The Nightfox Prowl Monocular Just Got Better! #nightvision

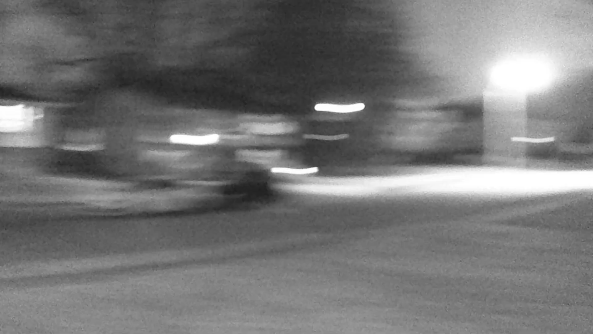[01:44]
low light setting without the built-in infrared emitters or an external lamp well night fox recently reached out to me and let me know that they
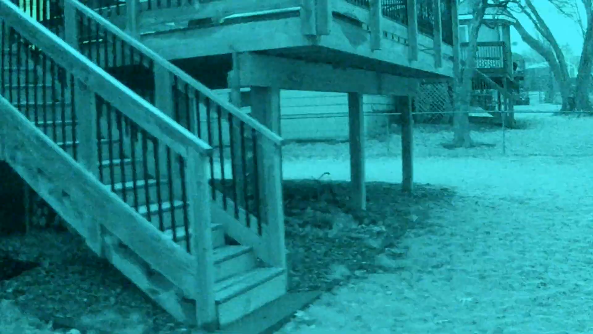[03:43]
out here but this is just showing the lack of the lack of the lag with the new firmware update
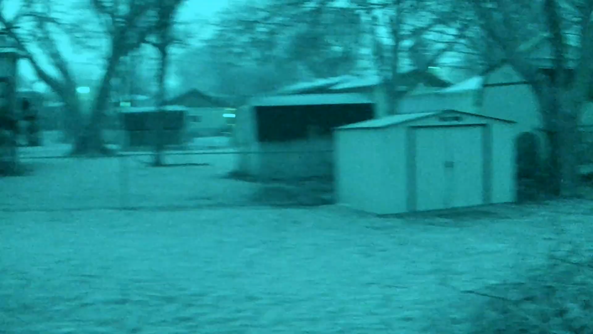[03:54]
this is just this is fantastic it's still not as good
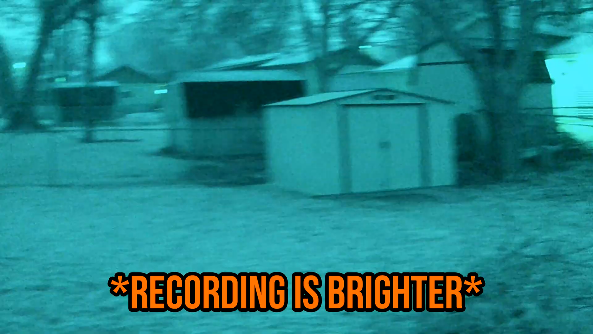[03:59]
as the nbg30 or the nbg50 i am legitimately impressed
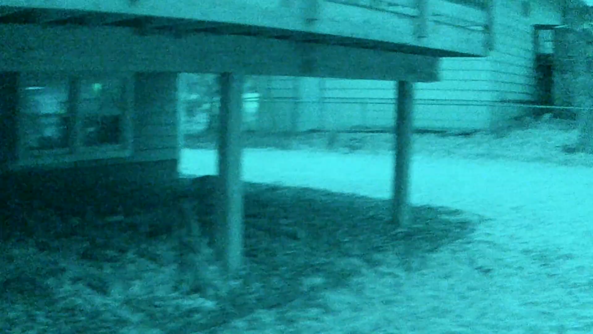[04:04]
i really really am because with the prior firmware oh that was just absolutely dreadful you know my dog is supposed to be out here um give me a second i found her as far as usability this is vastly better than it was and this filter is fantastic i know i cycled through them before in the b-roll
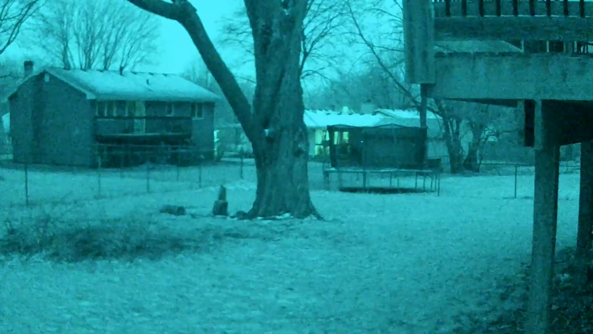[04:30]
but i'll do it here again just so you can see the different filters so that's the black and white there's the green which i think they may have changed the green filter a little bit and the next should be the inverted green oh that is that is interesting it almost makes you think that it's thermal but not i huh that
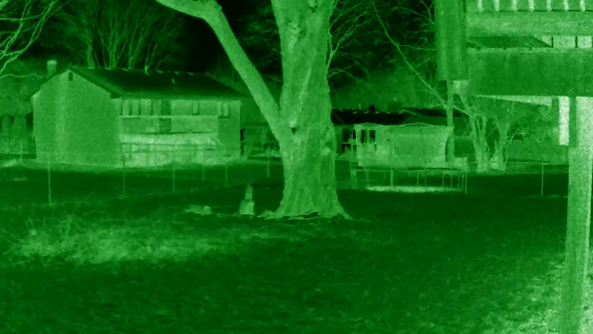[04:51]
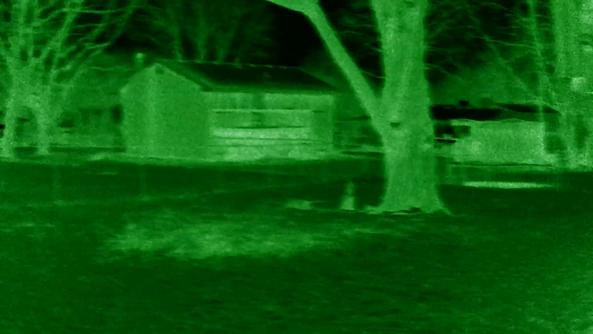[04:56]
i might have to play around with that a little more and then we're back to the white phosphor which i just i think that is a really good looking filter now it doesn't
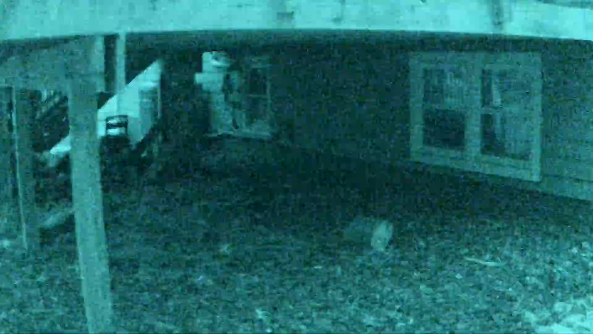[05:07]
really do much for the sensitivity that's why you're still going to need an infrared
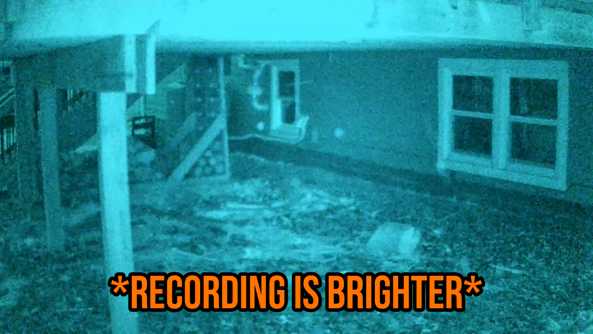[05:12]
light i'm using the integrated 940 there at its lowest setting just to eliminate under my deck because without it you're still getting a very dim image in the poorly illuminated or uh areas excuse me i am cold i am not dressed for the weather right now it has been far colder this winter but it is i'm used to the 70s already